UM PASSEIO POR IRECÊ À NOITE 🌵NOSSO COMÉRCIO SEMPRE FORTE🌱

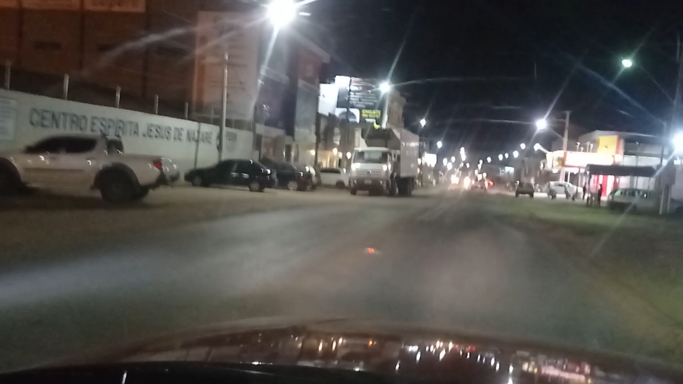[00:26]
O risco é menos Aí os comércios aí estão liberados Pra funcionar até altas horas
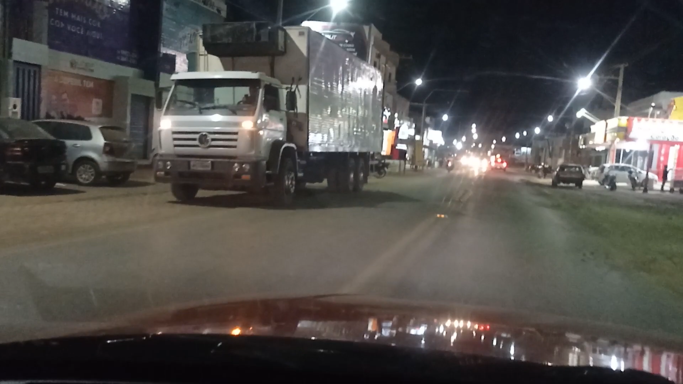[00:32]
Hoje ainda é quarta-feira Começa aqui os pontes, os bares Alguns estão abertos, outros fechados Por exemplo, aqui o bote na brasa está aberto Alguns dos pontos aqui de descer Aqui na... Estou passando aqui na avenida 1º de janeiro Aqui é o ponte aqui de descer, viu? Você quer vir tomar sua cervejinha gelada, comer aquele lanche
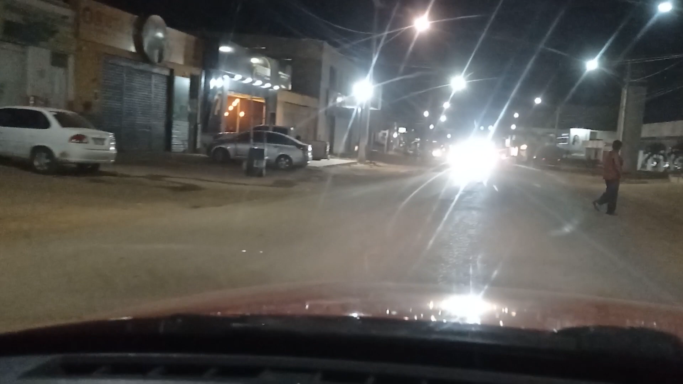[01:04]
É aqui na avenida 1º de janeiro Aqui é a avenida Dos bares tops aqui da nossa cidade Supermercado aqui também tem
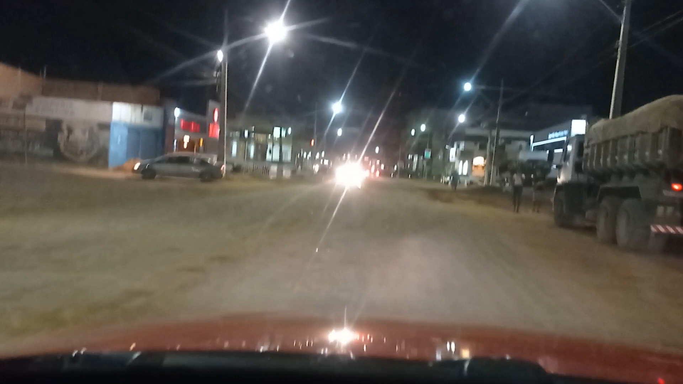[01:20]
Aqui você encontra tudo de bom Na
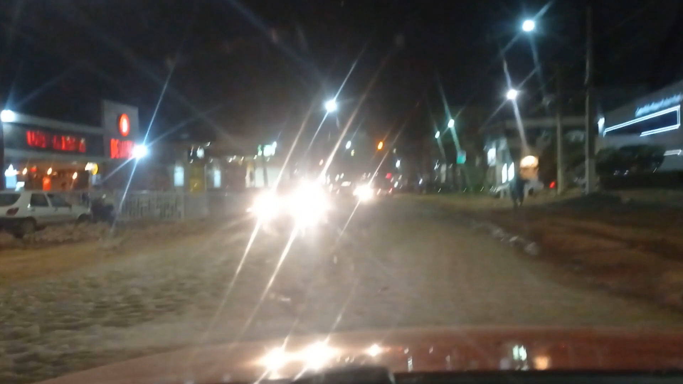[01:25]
avenida 1º de janeiro Esse trechinho aqui foi devido à chuva, gente Levou o calçamento todo Mas o poder público já está agilizando aí Essa parte Breve, breve aqui já estará tudo ok Vou colocar aqui uma tubulação Já está aqui na nossa cidade Já já aí Aqui vai estar top de novo
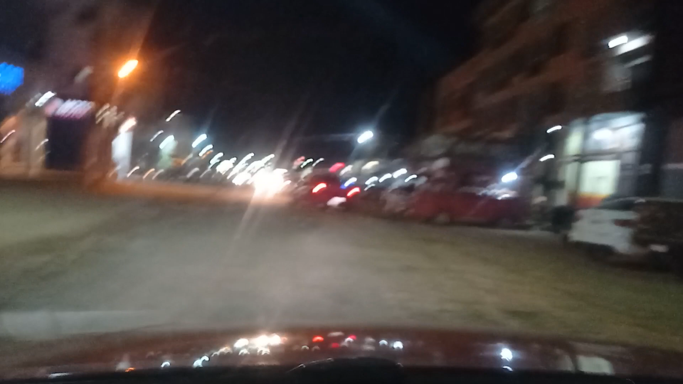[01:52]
Vou fazer ali a rotatória Descer lá para o centro Eu sempre fazendo aí aqueles vídeos para vocês Mas já tem um tempinho que eu não faço vídeo aqui Da nossa IRC à noite Hoje chegando aqui Precisamente 19 horas e 30 minutos Nessa quarta-feira Dia 2 de março O mês aí praticamente começando Em nome de Jesus Vai dar tudo certo
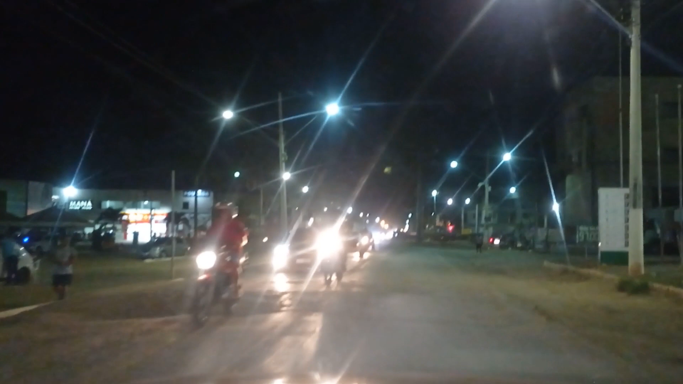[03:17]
IRC aí Se enche Suas adegas Seus bares
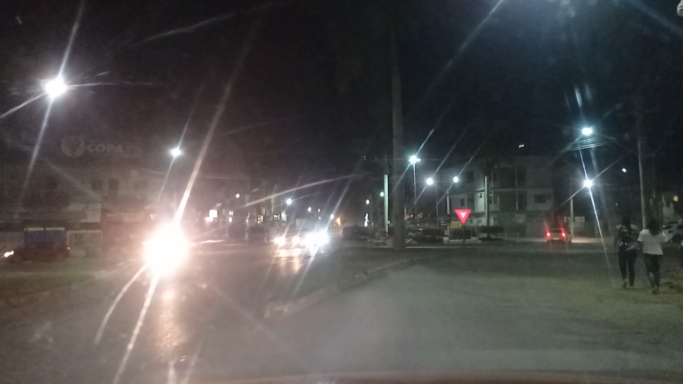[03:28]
E aqui chegando na rotatória Sentido Centrão de IRC Vou pegar aqui a avenida
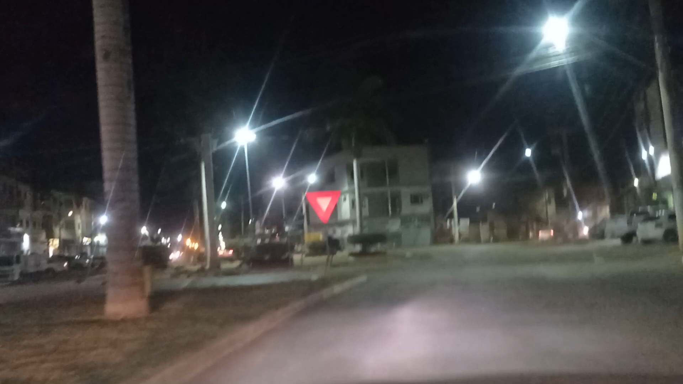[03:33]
Adolfo Moitinho Vou retornar aqui À esquerda Nessa rotatória Aqui
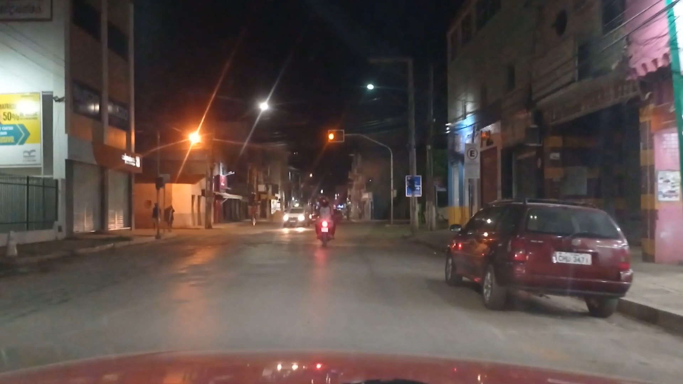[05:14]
Aqui foi feriado Segunda Ontem E voltou Vai voltar A sua normalidade amanhã Hoje Bancos não foram abertos Só vai voltar A funcionar A partir de amanhã Chegando aqui Ao posto Center E descer aí Como sempre Bastante Movimentada
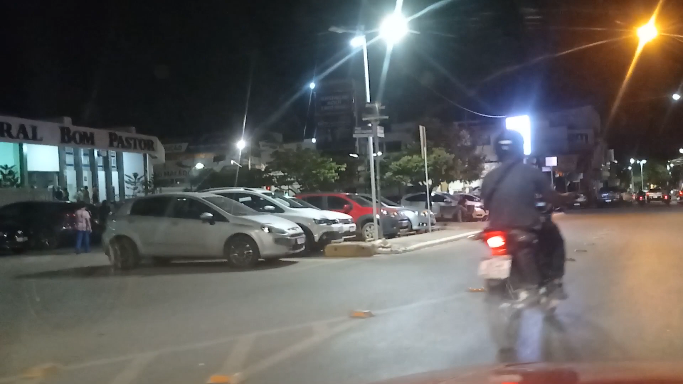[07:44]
Aqui é do lado A nossa Catedral Bom Pastor Aqui de fronte Aqui do Banco Bradesco
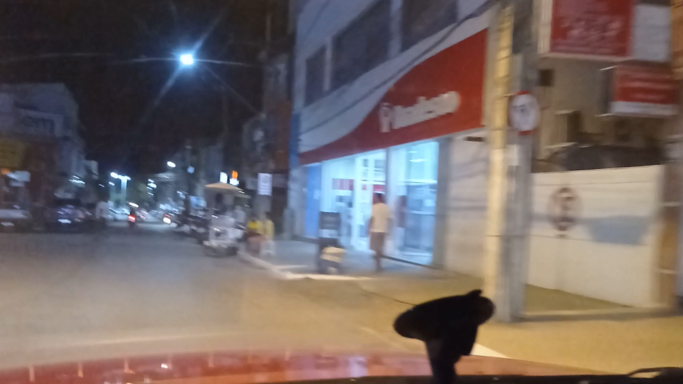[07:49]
Chegando aqui De mais uma bela praça Que foi inaugurada Há pouco tempo Pelo poder público
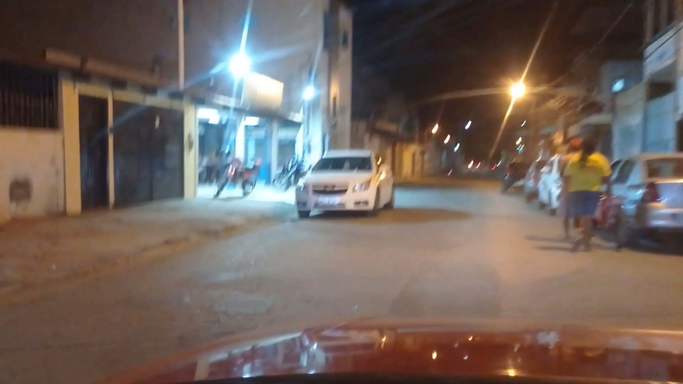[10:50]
É a topa aí Da nossa cidade Aqui ao lado